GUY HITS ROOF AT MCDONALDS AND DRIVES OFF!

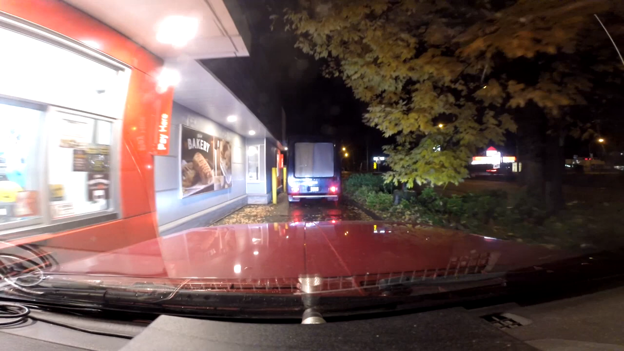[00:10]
This guy doesn't even have his freaking lights on. Don't back up. He's stuck. How can he be stuck? He's hitting the fucking roof.
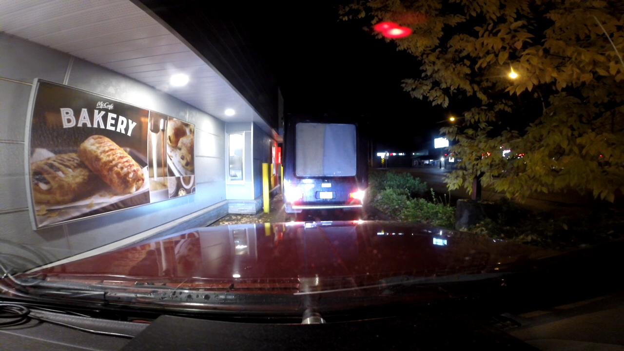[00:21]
You gotta be kidding me. Okay, just back up. Do you need to back up? Or is he okay now? He wants to back up, I think. Why would you come through here? He hit the roof. What? Did he clear the roof now?
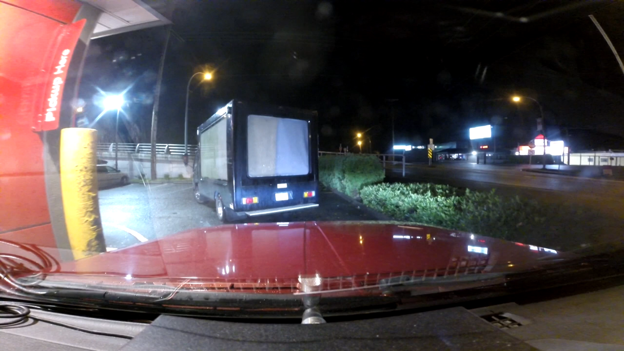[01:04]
I got that on camera. I'm pretty sure I have that on camera. You guys do? Yeah, him hitting the roof. Do you have a dash trap? Yeah. Oh. You don't have a dash trap? I do. It means I've got his plate and everything. Oh, that's good enough. If they want footage, then I can just put it in. He's not even... Is he going into it? Oh, and he's got... He's not even going in. Hey, they're on the right way here. What's his plate number? A L? Yeah. 8 9 6 5.